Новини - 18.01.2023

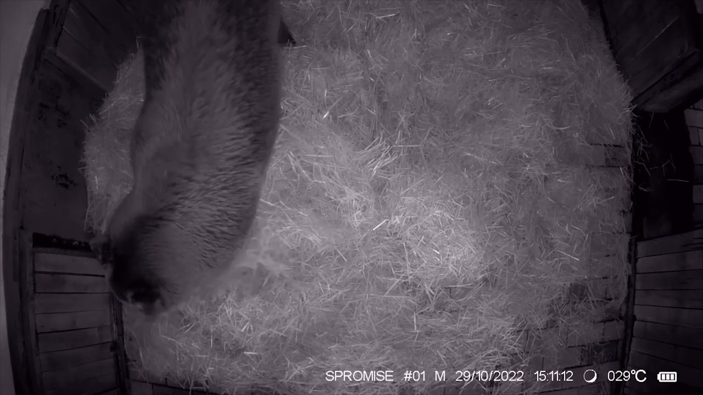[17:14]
Той си оформил удобно легло от слама и си почива легнал по гръб също като нас хората. Камерите са поставени от екип учени от Софийския университет,